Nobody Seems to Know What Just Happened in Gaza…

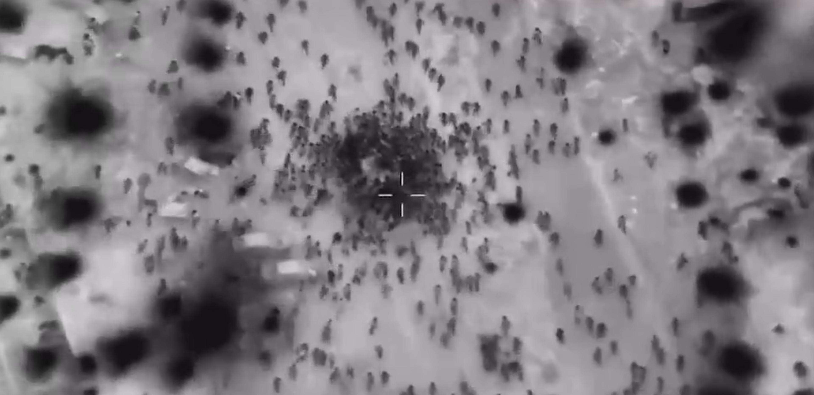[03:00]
You can see thousands of people swarming these trucks here. This is insane. And as the camera zooms out, there's just untold thousands and thousands of people swarming into these trucks.
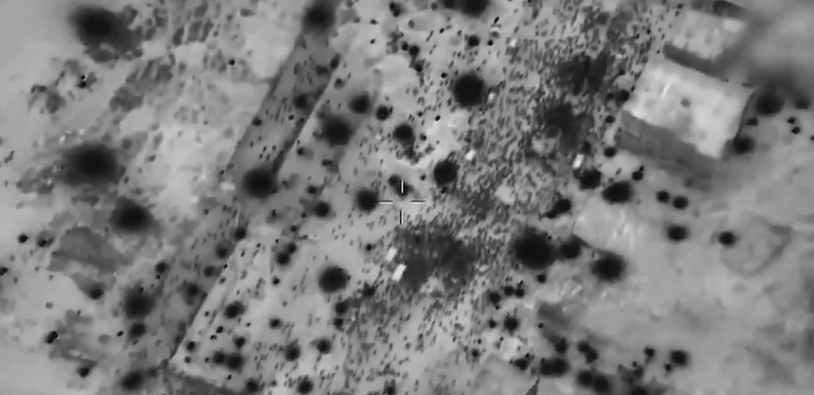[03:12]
And the image just keeps going as this drone pans down the line
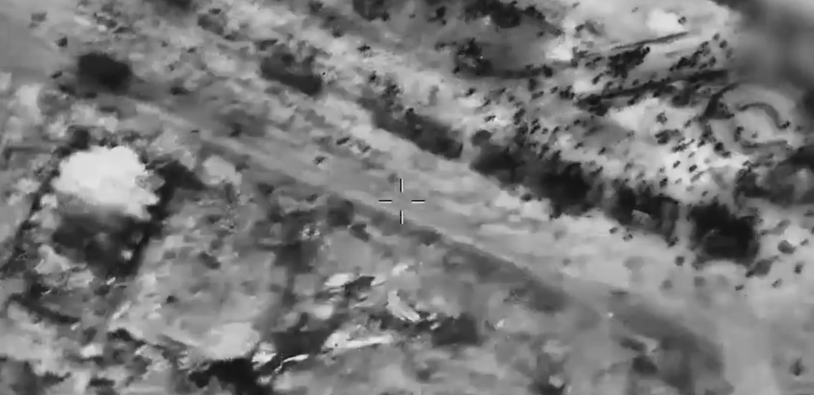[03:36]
And so there were people run over by trucks. There were people trampled by other people.
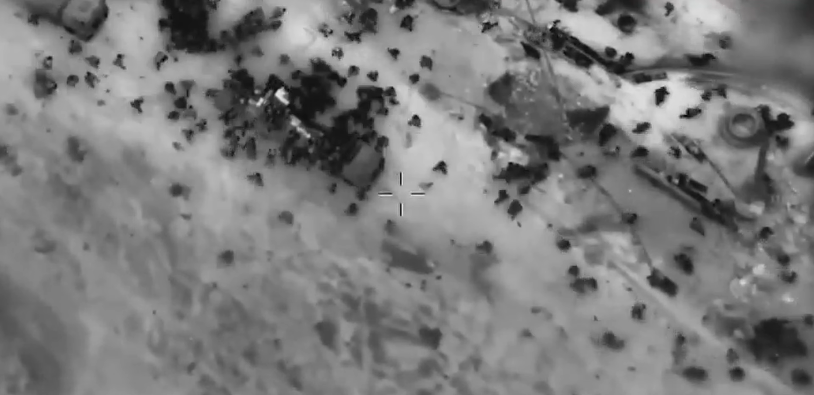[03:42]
Also, there was gunfire in one of these first incidences.